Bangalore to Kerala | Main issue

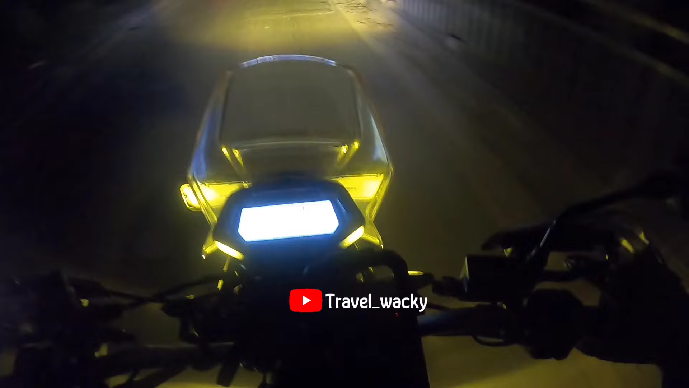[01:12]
ചെക്കിംഗ് ഉണ്ട് കേട്ടോ, സൺഡേ ആയതുകൊണ്ട് ഡ്രിങ്ക് ആൻഡ് ഡ്രൈവിൻ്റെ നല്ല ചെക്കിംഗ് ഉണ്ട്. ഇതുണ്ടോ ചെക്കിംഗ് കാരണമുള്ള ബ്ലോക്കാണ് ഈ ഒക്കെ.
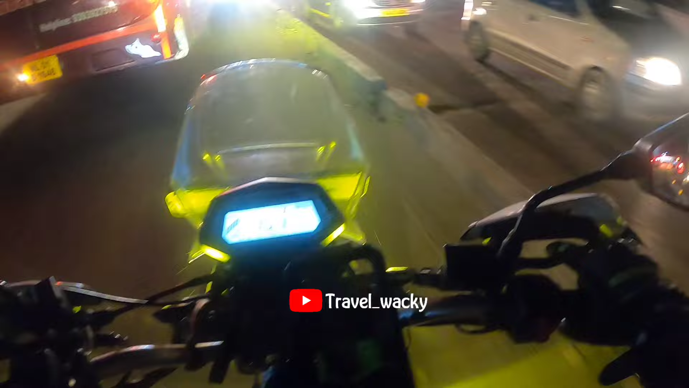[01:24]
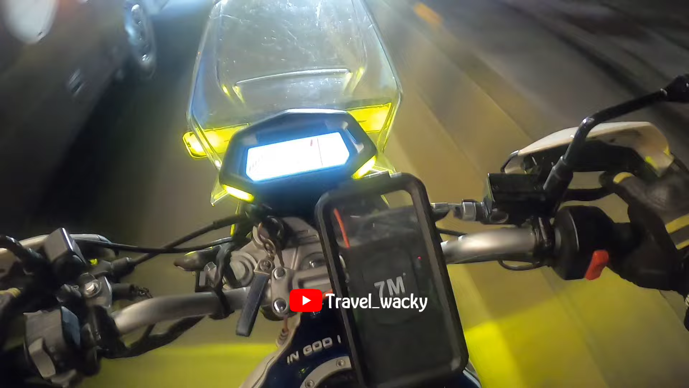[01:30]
ഇതുണ്ടോ, ഇത് നമ്മുടെ മടിവാള മാറിയിരുന്ന കാരണം ഗംഗോത്രി ബാർ.
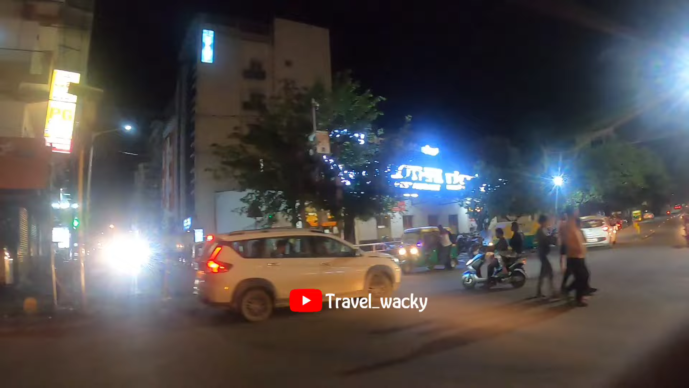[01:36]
അത് ഇവിടുത്തെ ഭയങ്കര ഫേമസ് ഒരു ലാൻഡ്മാർക്കാണ്.
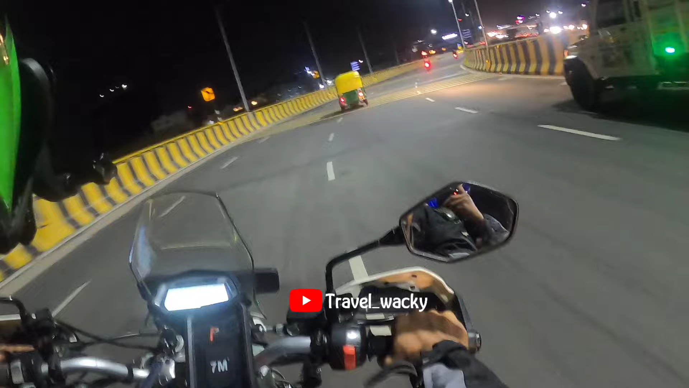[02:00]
ഇത് നമ്മുടെ അവിടെ ഗംഗോത്രിയുടെ അവിടെ നമ്മൾ ലെഫ്റ്റ് എടുത്തിട്ട് പോയില്ലേ, അപ്പം ആ ഒരു റൂട്ടാണ് ഇത്. ഇവിടുന്ന് നേരെ പോയി കഴിഞ്ഞാൽ നമ്മുടെ ഇലക്ട്രോണിക് സിറ്റി സൈഡ് വരും.
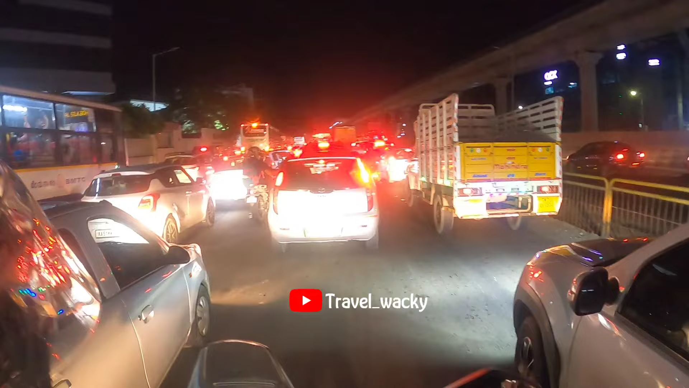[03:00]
ഇനി ഇതിൽ നിന്ന് എങ്ങനെ വെളി പോകുന്നതാണ്. അപ്പോൾ ഒരു സിറ്റി ക്രോസ് ചെയ്യാൻ തന്നെ നമുക്ക് അത്യാവശ്യം സമയം പിടിക്കും.
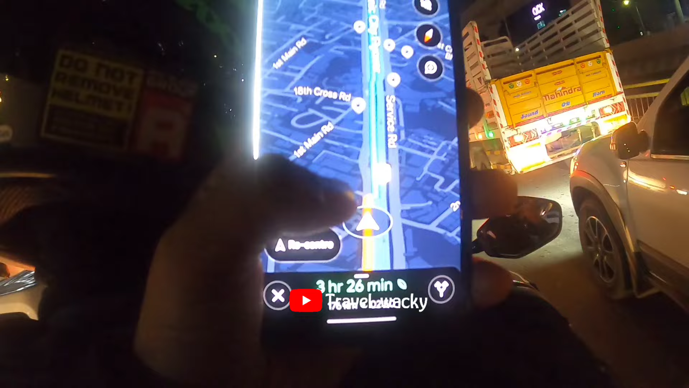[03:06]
ഇത് നമ്മുടെ ഇനി നമ്മുടെ ഇലക്ട്രോണിക് സിറ്റി 5 hour കയറാൻ പോകുന്നത്.
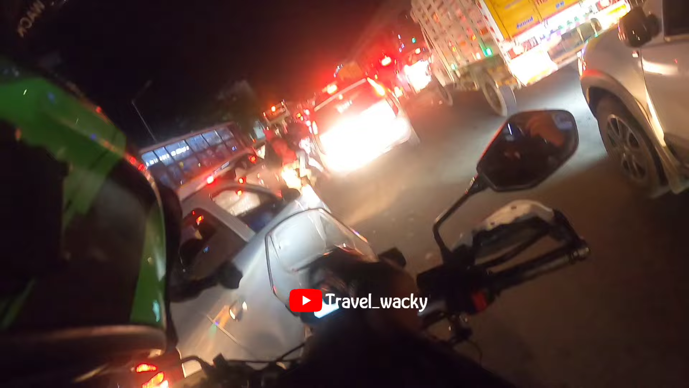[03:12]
ഹോപ്സോ അവിടെ എങ്കിലും ഒരു ട്രാഫിക് കുറഞ്ഞിട്ട് ഇവിടെ നിന്ന് എസ്കേപ്പ് ആകാൻ വേണ്ടിയുള്ള എന്തെങ്കിലും വരി പറ്റുമായിരിക്കും. നോക്കാം. ഇതുണ്ടോ, ഞാൻ പറഞ്ഞില്ലേ ആ ഓറഞ്ച് പറയിട്ട് റെഡായിട്ടുണ്ട് ഇവിടെ.
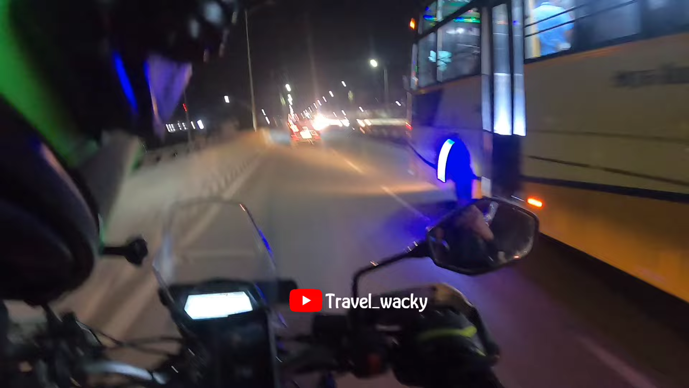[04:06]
This is the beautiful electronic city flyover. നമ്മൾ ആ ട്രാഫിക്കിന് ശേഷം ഇപ്പം നമ്മൾ ഈ ഫ്ലൈഓവർ കയറിയിട്ടുണ്ട്.
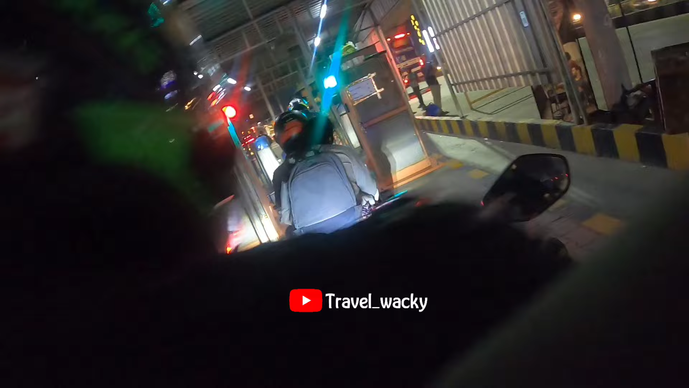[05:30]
ഇത് ഇലക്ട്രിസിറ്റിയുടെ ടോളാ ഇത്. ഇവിടെ പൈസ കൊടുക്കണം പോകാൻ വേണ്ടി.
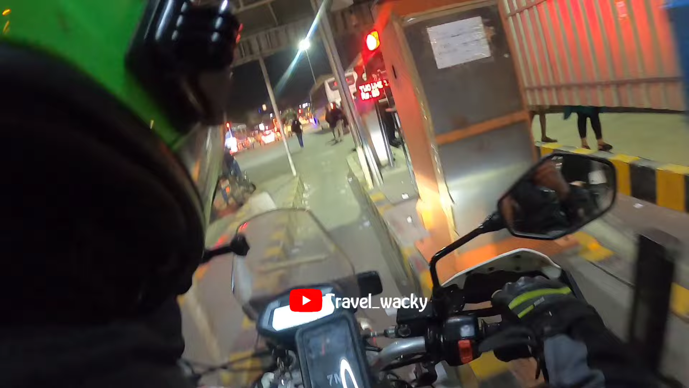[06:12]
ഒക്കെ ഭയങ്കര ചടങ്ങാണ് ശരിക്കും. 2 വീലർ 25 rupees. നല്ലൊരു തിരക്കുള്ളൊരു ഏറിയായത്.